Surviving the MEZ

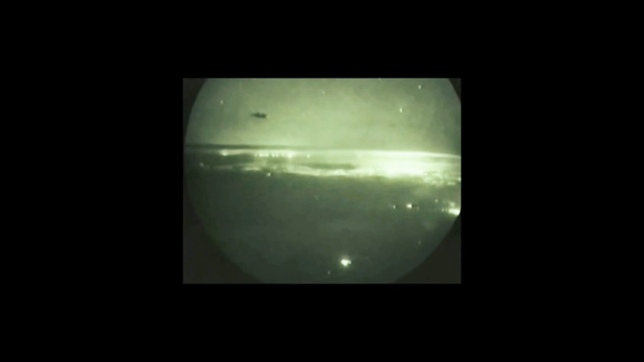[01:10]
The ringside seat if you can imagine over Baghdad you could see the city lights and as we were headed in the Tomahawk missiles were exploding.